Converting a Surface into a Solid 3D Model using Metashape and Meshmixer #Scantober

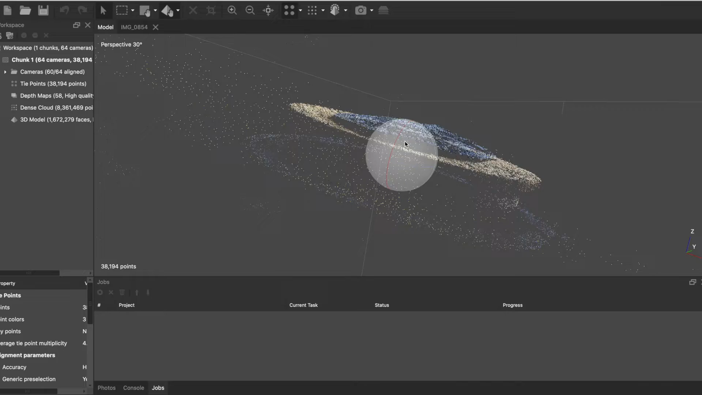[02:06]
And this cloud is used to create tie points that are basically bundling all of those pictures together into one cohesive scan.
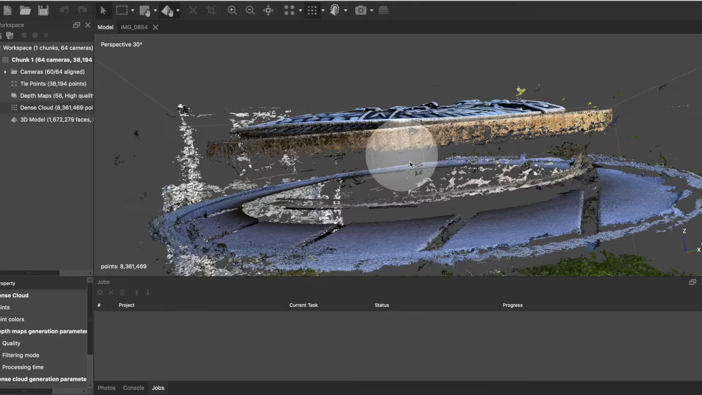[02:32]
And that's what we can bring into any kind of STL editing program like
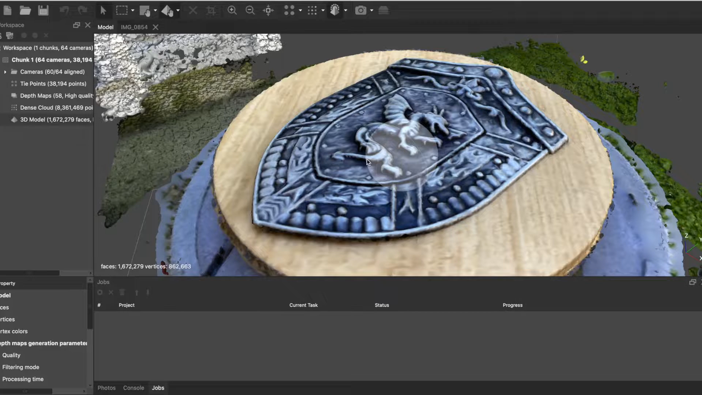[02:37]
MeshMixer or even PrusaSlicer just to directly print.
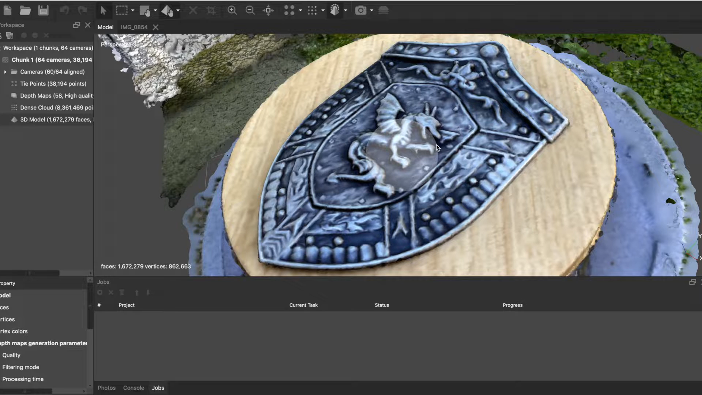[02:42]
You'll notice in the scan we did capture a lot of detail on the mesh in addition to all of the texture, and if we zoom out a little bit, we also captured part of my back door. So that was in the mesh as well, so that showed up.
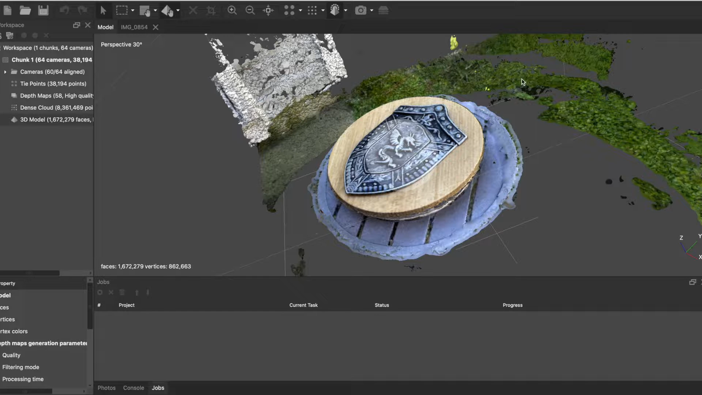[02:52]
So we don't really need all that. We're going to trim that away later in MeshMixer. But for right now, what we're going to do is we're going to import this entire piece into MeshMixer and we're just going to edit it as a whole.
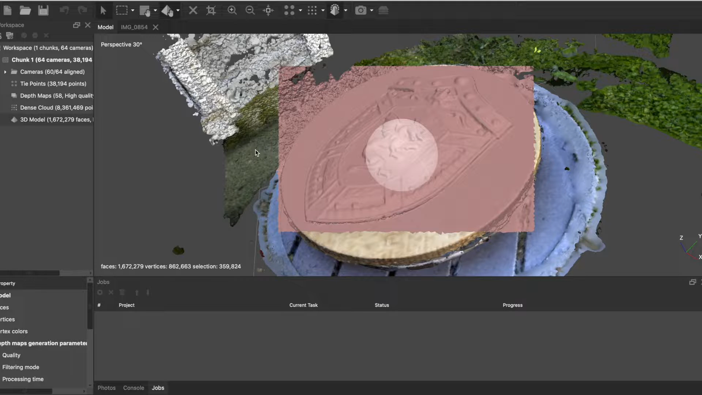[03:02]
You can do this pretty easily in Metashape, as you can see here, but I'm still playing around with the software and learning a little bit.
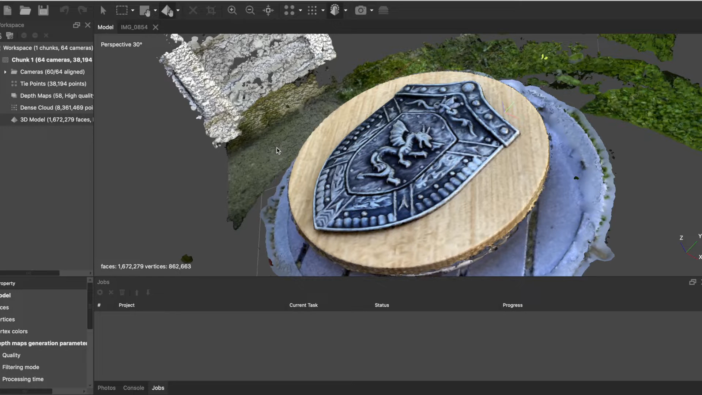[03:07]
So I decided to just bring the entire thing into MeshMixer.
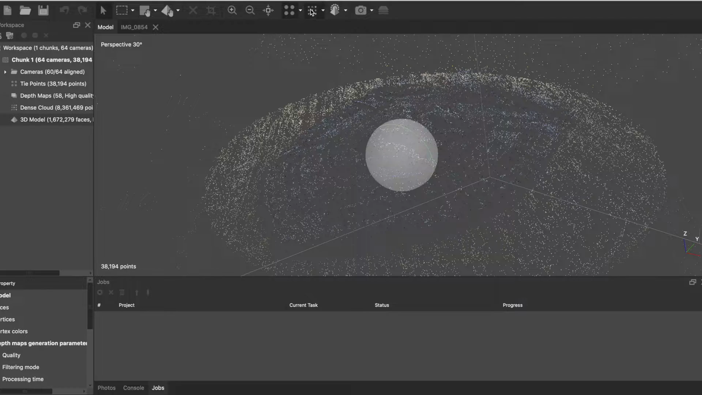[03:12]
So from here we can go back and take a look at our original sparse cloud, dense cloud, and then our solid mesh.
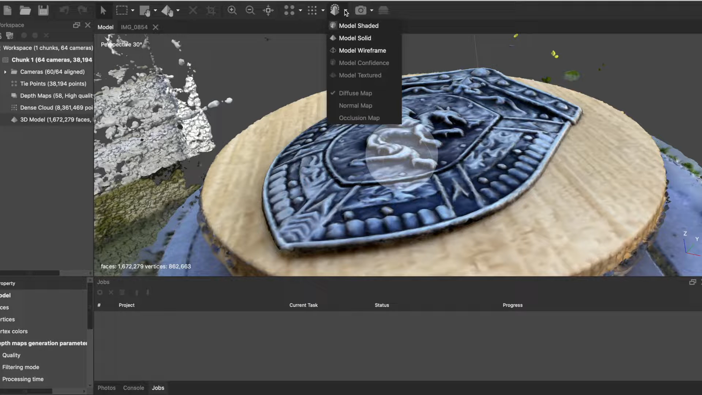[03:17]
And we can strip away that texture and look at just the solid mesh, and this is going to show us what that triangulated mesh actually looks like.
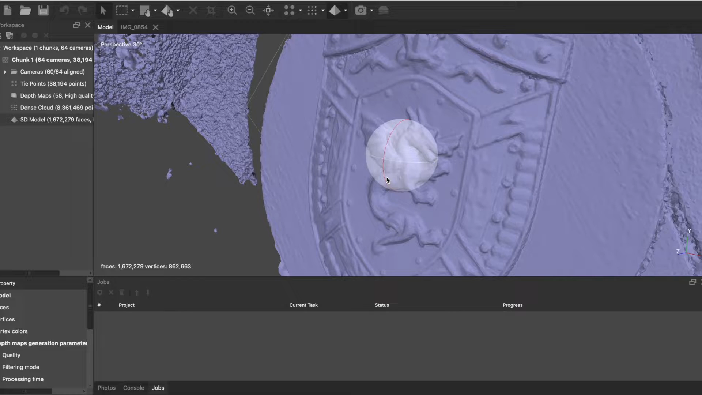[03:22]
So if we 3D print it, this is what we're going to get. And it captured a lot of detail.
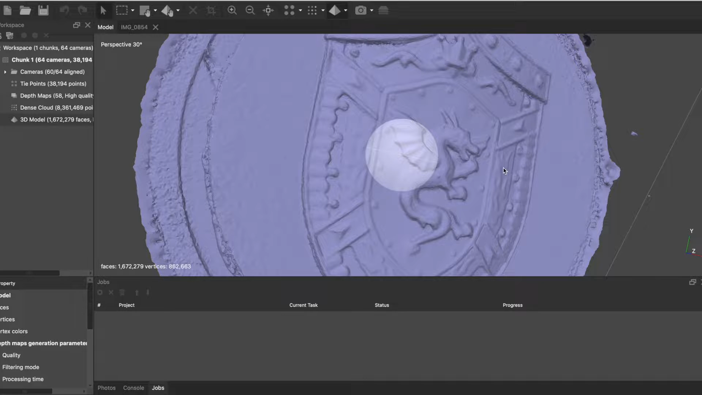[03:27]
The dragon looks really good, a lot of the studs look visible,
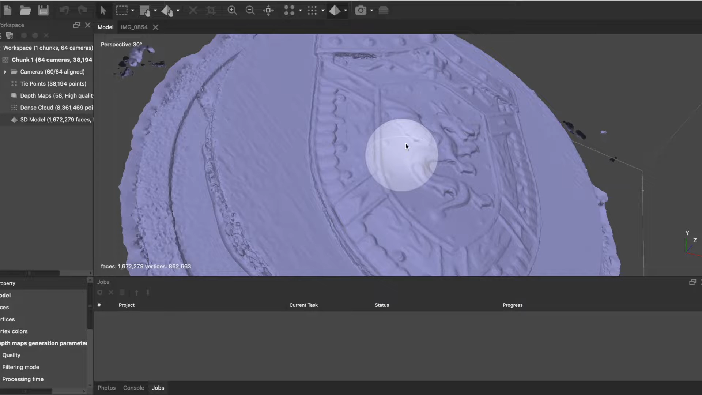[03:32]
and there's that same sort of flame texture on the sides that appears in the actual shield.
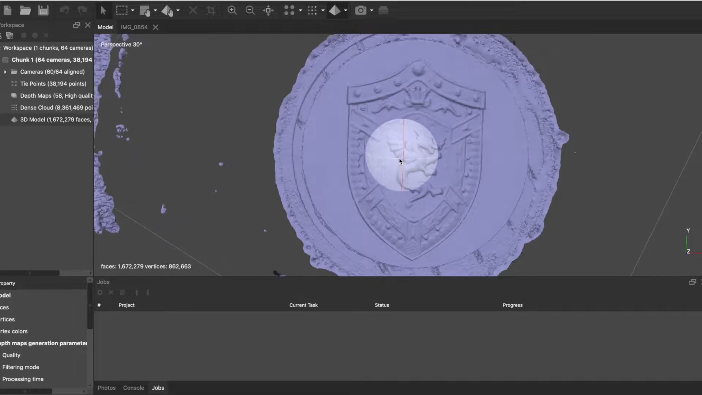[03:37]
So I'm really happy with this, and from here really the next step is to take that mesh, bring it into MeshMixer, and then do some trim operations before printing.
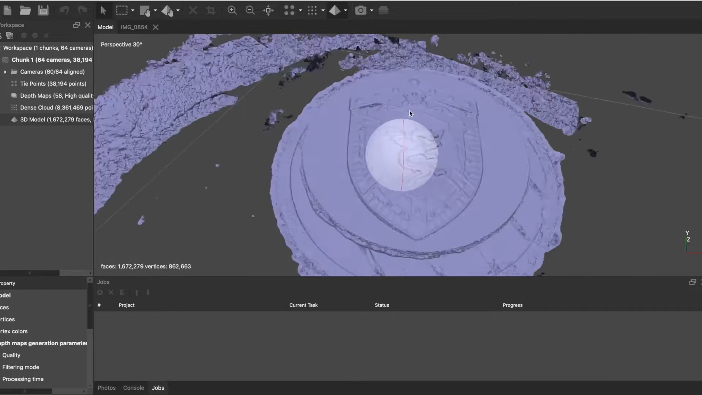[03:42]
So here's our model in MeshMixer, and you can see just from rotating around, the mesh looks really good.
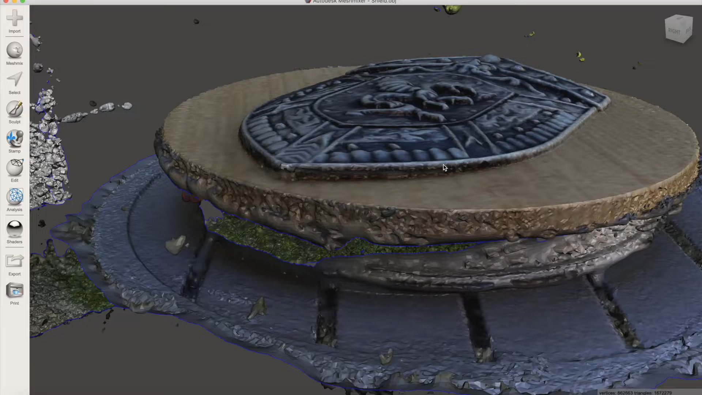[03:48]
And there's a texture applied to it right now, but we know the underlying geometry is pretty sharp.
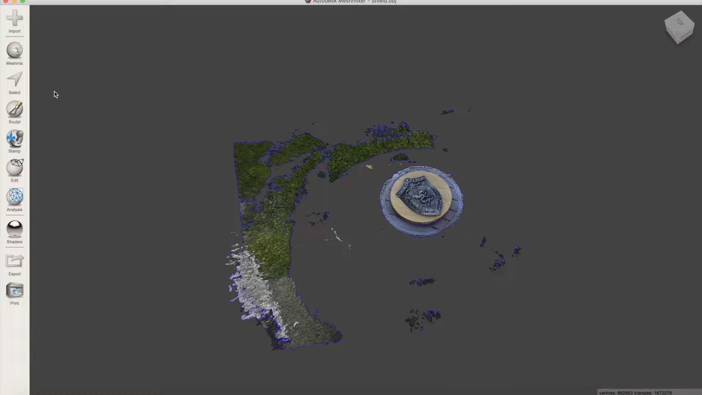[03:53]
So the first thing we want to do is trim away the shield from the background. Now you can do this step in Metashape, I just happened to skip it, and so I'm going to go back and do that here.
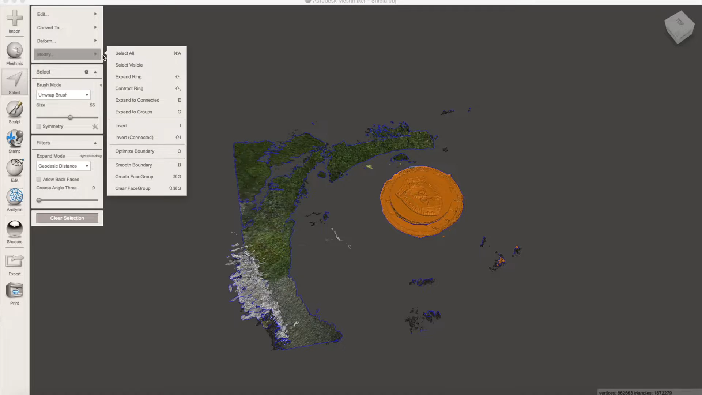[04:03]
So here we're going to use the trim command to delete any geometry that's not applied to the shield. And the quickest way to do that is to select big chunks at first, and then we're going to work our way down until we're progressively trimming down just the shield.
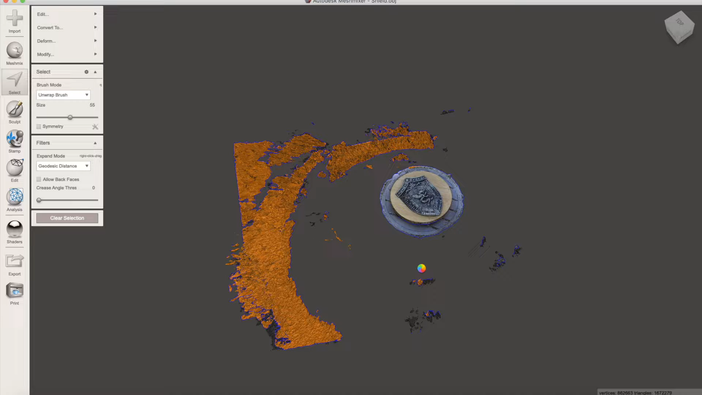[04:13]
The first step of the process is to get rid of all the background.
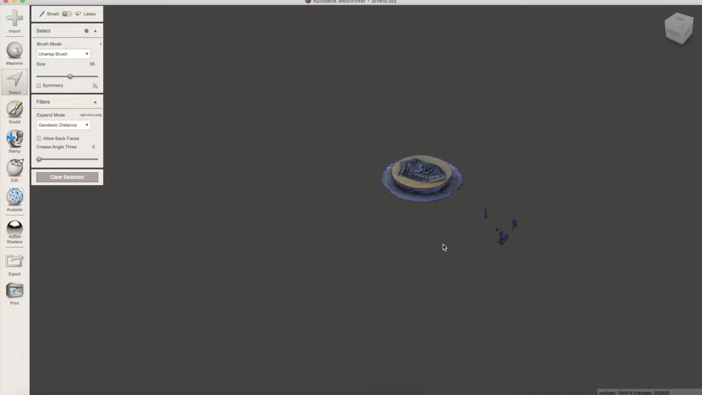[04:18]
That part's pretty straightforward, we can just make some large selection sets and delete those.
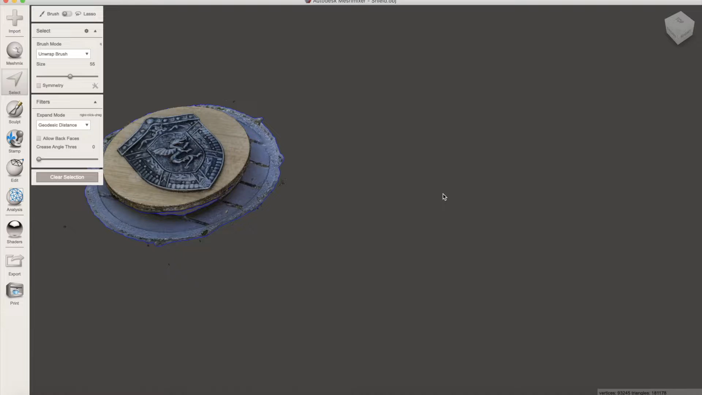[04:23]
The next step is a lot more time consuming. Once we've deleted a lot of the chunks off of the shield,
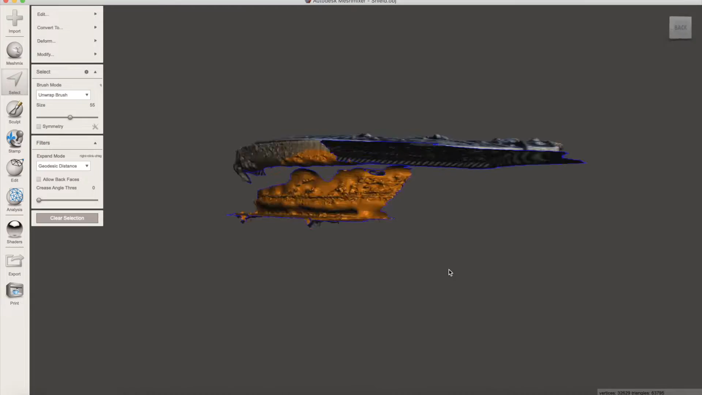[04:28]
we get down to a point where we just have some of the surrounding areas, and we want to be really careful at this point because we don't want to delete any of the geometry of the shield itself.